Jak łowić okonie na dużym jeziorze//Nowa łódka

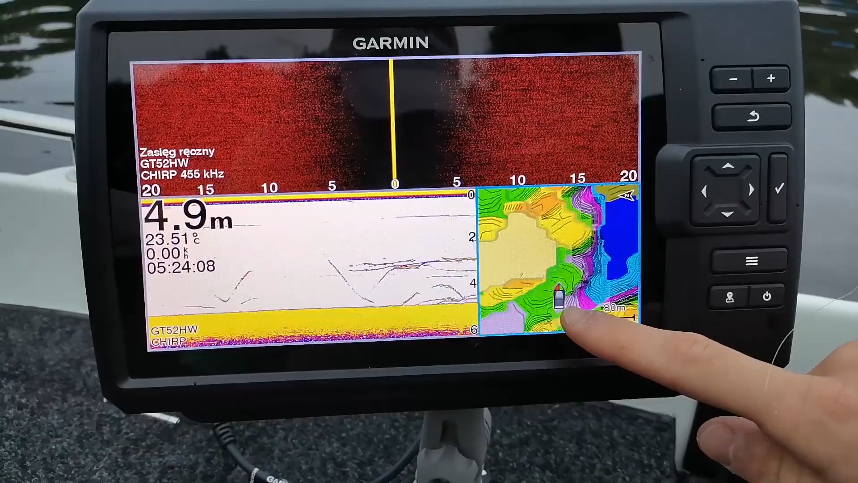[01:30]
On screen: depth 4.9 m, water 23.51°C
My stoimy tutaj na 5 metrach, tutaj filetowy to jest 8 metrów i na tym spadzie tutaj łowimy i okonki wychodzą.
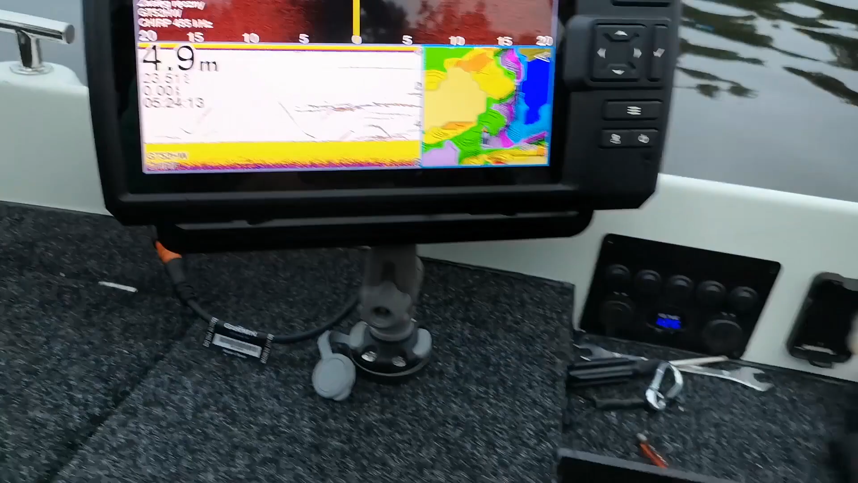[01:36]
On screen: depth 4.9 m
Małe, bo małe, ale jeden za drugim, bo już wcześniej miałem jednego, ale nie nagrałem, bo mi spadł.
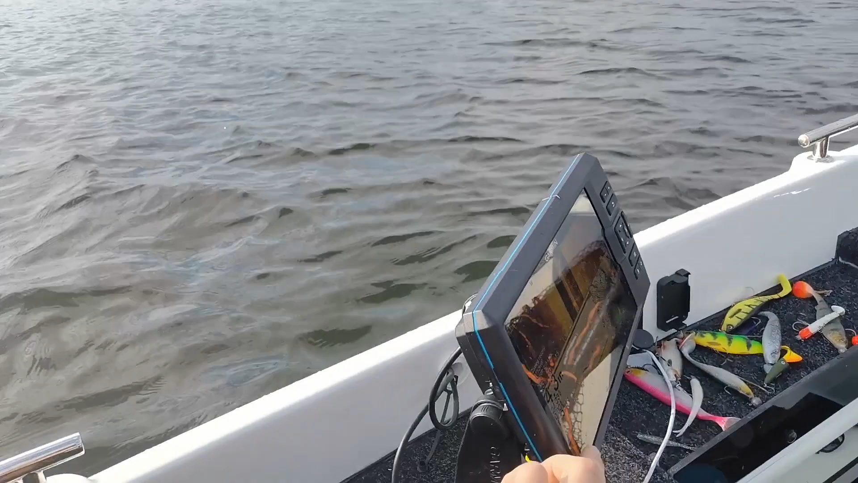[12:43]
Mówił, sprawdzał to na roboczny i mu pyta się mnie, ile to metrów. Mówię, o tak, ze 3-4 metry tutaj się cień odbił.
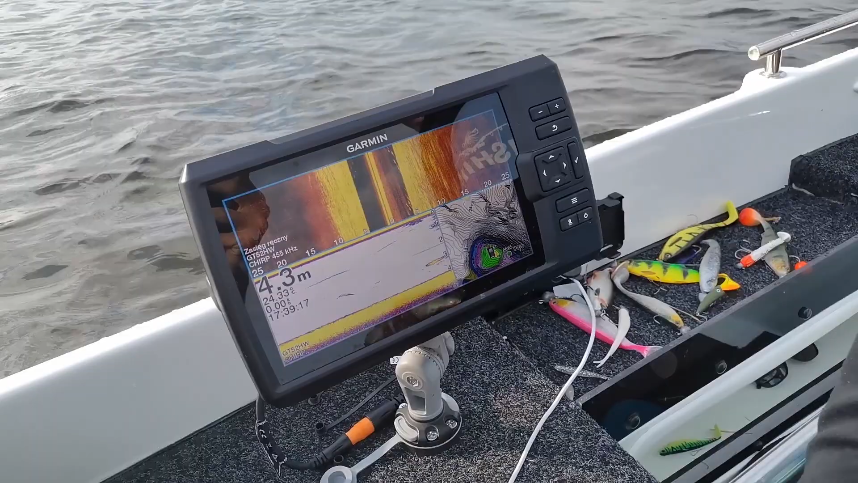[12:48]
On screen: depth 4.3 m
I tu w ogóle szło stado i powiedziałem, no muszą być pod tym, za tym będą okonie i po prostu...
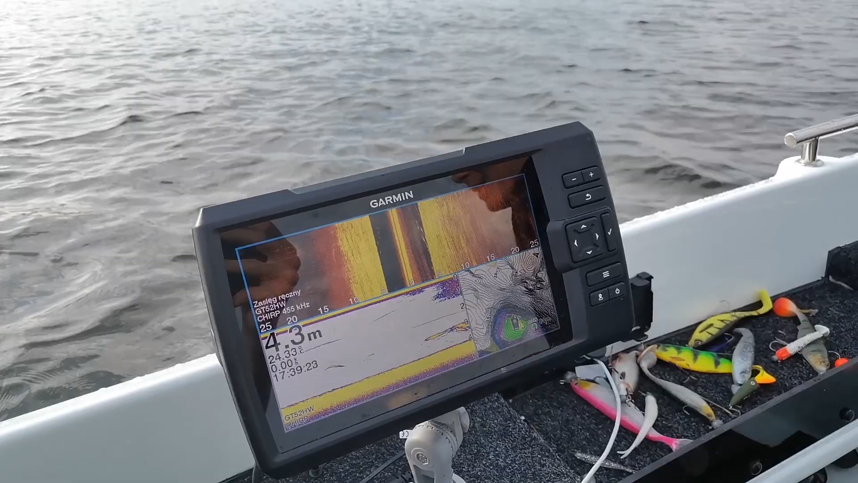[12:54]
On screen: depth 4.3 m
Stał i na sonarze sobie wypatrzył i łowił. No, no dobra, wypuszczaj.